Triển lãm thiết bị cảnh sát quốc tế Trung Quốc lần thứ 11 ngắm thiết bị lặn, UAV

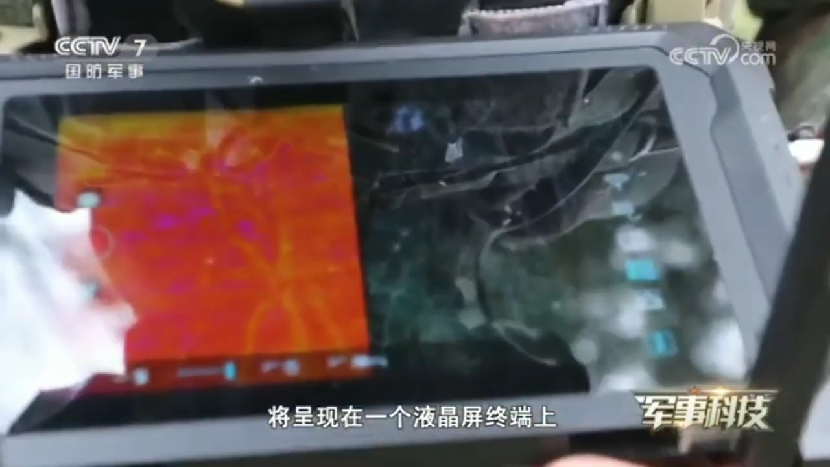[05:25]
液晶屏中端上操纵者用触摸屏手柄都能进行操控